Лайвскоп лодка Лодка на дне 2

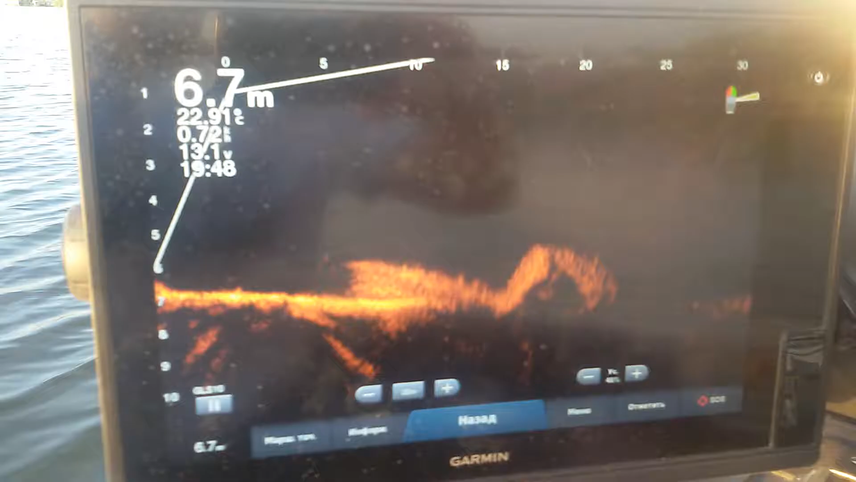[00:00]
On screen: depth 6.7 m
В третьем ракурсе, вот как видно лодку на дне форварда,
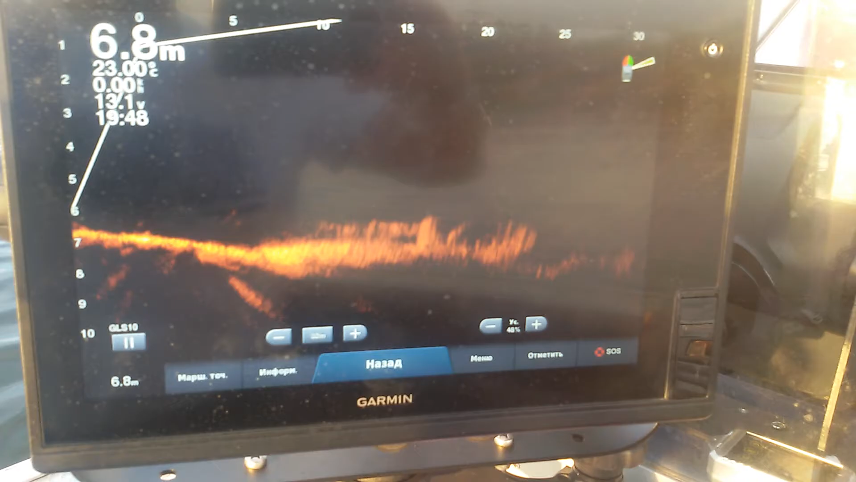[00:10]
On screen: depth 6.8 m
и видно ее капитально, вот пожалуйста 20 метров до нее, у меня корма тут видно и так, ну как-то видно.
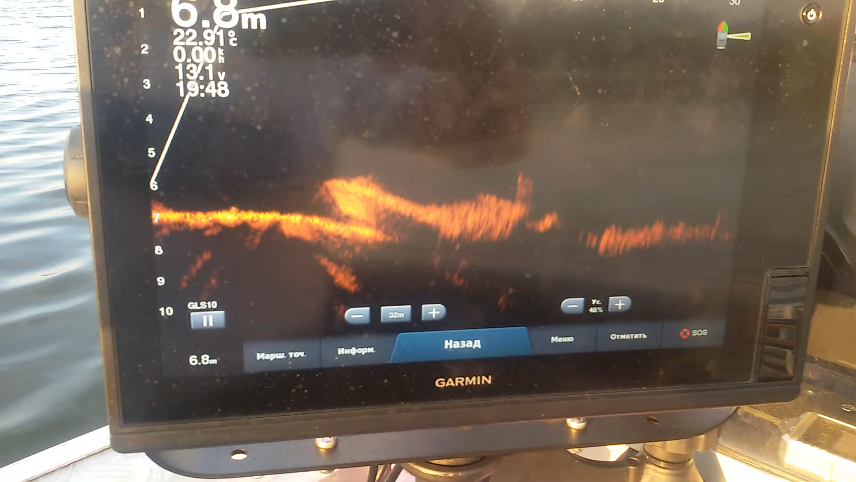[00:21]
On screen: depth 6.8 m, water 22.91°C
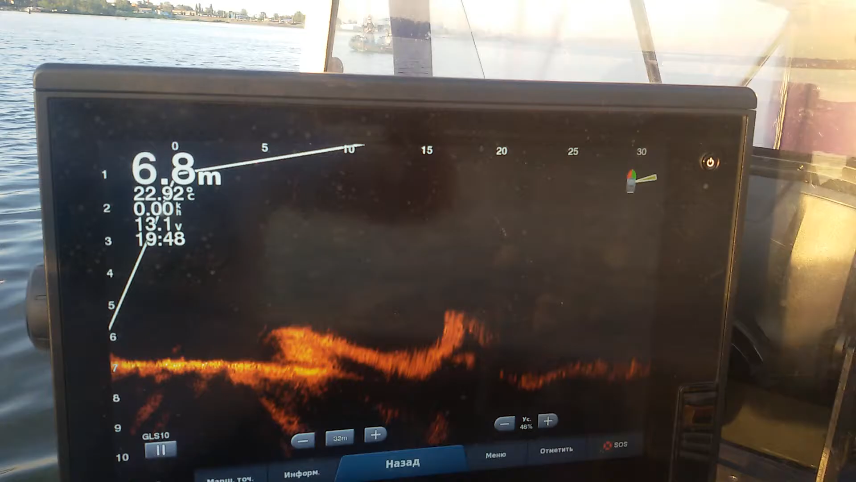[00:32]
On screen: depth 6.8 m, water 22.92°C
Ну вообще здорово видно, не знаю, вот теперь как бы переключаемся сюда,
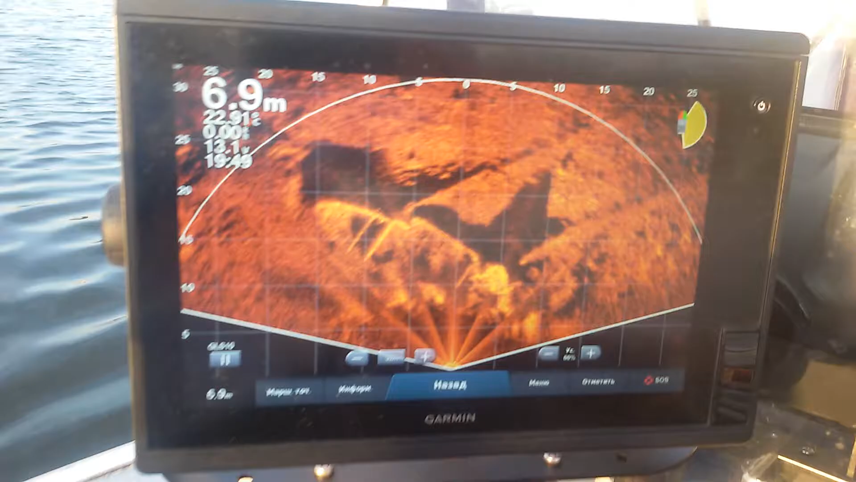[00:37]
On screen: depth 6.9 m
тут видно вообще,
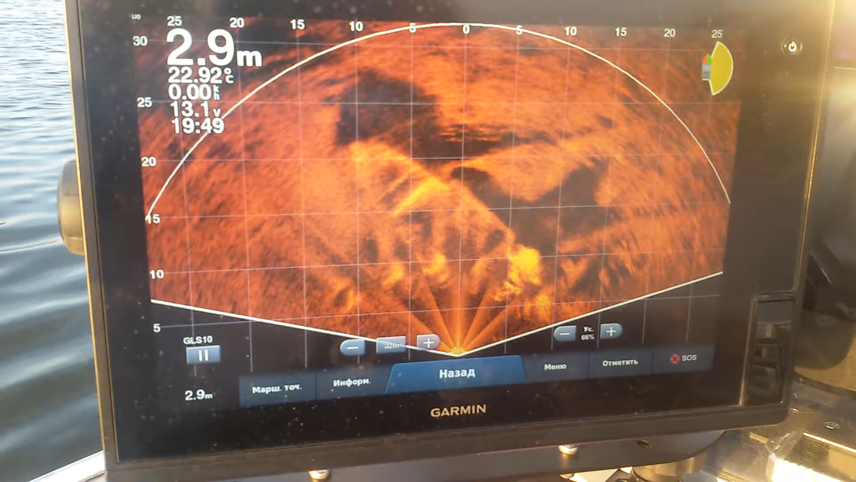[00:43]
On screen: depth 2.9 m, water 22.92°C
в перспективе видно все абсолютно, что вам угодно, ваши душеньки,
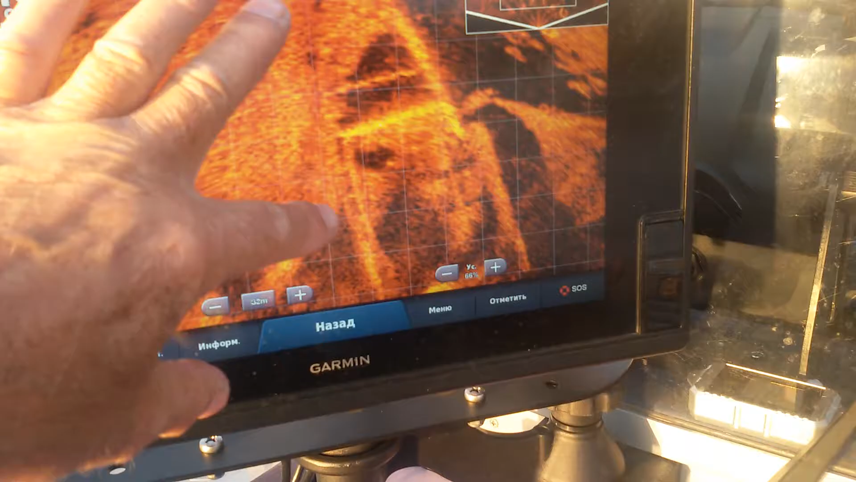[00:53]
хотите ее рассмотрите, что там внутри,